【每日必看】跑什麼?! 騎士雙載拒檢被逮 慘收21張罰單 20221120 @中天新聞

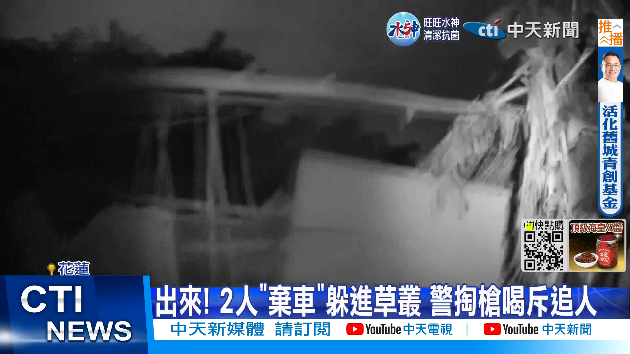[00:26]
我開車了 穿員警的賀赤聲驚動了屋主但兩人早已不見蹤影這時周圍的員警看到了一個跪碎的身影